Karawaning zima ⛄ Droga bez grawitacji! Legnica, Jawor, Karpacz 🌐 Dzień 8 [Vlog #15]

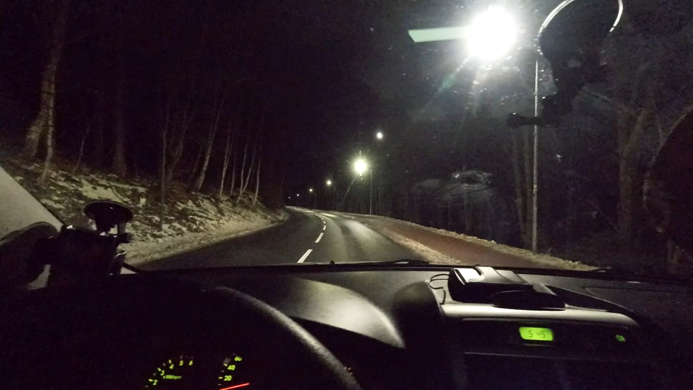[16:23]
Zatem rzuciłem luz w samochodzie. Puszczam hamulec. Zobaczcie, rzeczywiście, auto jedzie.